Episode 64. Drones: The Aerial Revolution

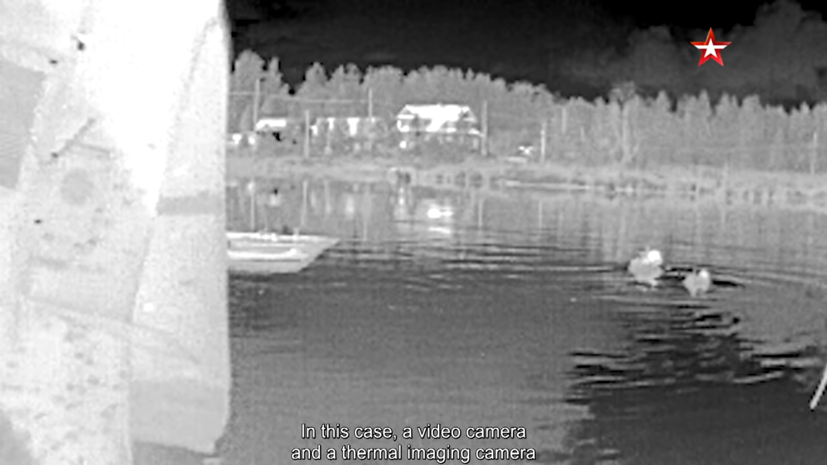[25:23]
В данном случае в едином конструктиве совмещено видеокамера и тепловизионная камера.
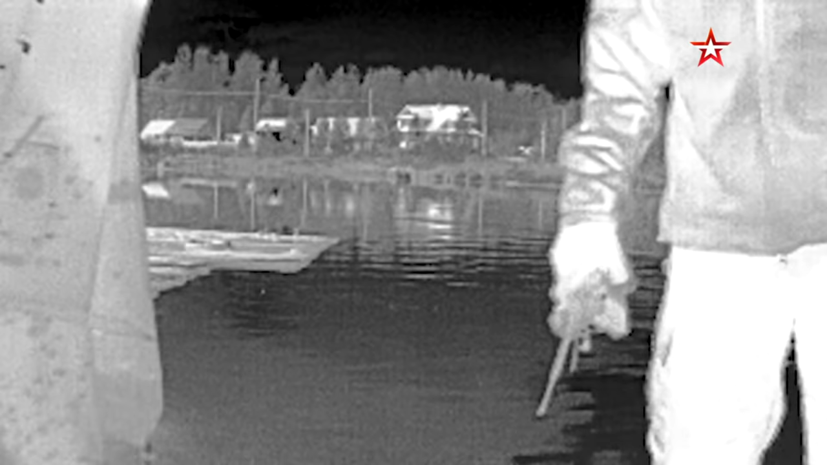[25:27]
И помимо нее есть средства наблюдения в виде миниатюрной эпикамеры для повышенной скрытности наблюдения за объектом.